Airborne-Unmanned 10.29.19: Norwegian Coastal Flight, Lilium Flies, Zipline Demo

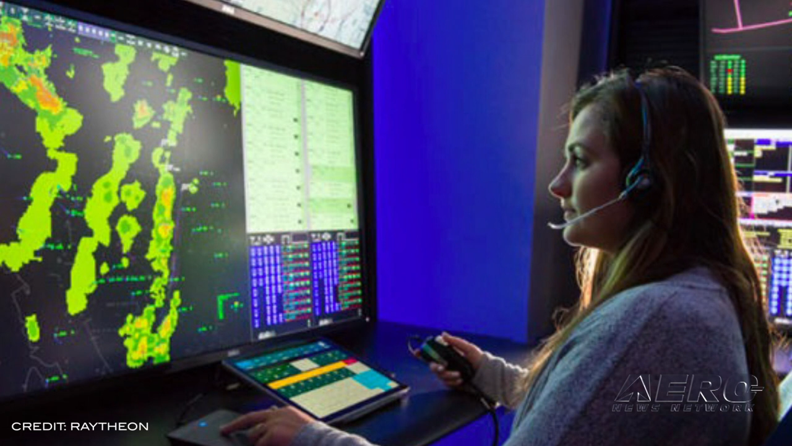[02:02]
Raytheon and AirMap integrated AirMap's UIS monitoring capabilities onto a working prototype of Raytheon's next-generation air traffic controller workstation, called Multi-Platform ATC Rehosting Solution, or MARS.